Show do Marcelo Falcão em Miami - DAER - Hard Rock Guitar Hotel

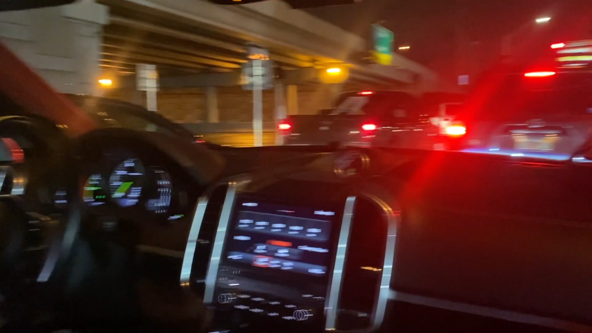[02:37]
Olha aquele carro, eu gosto muito. Prius. É econômico, velho. Ele é híbrido.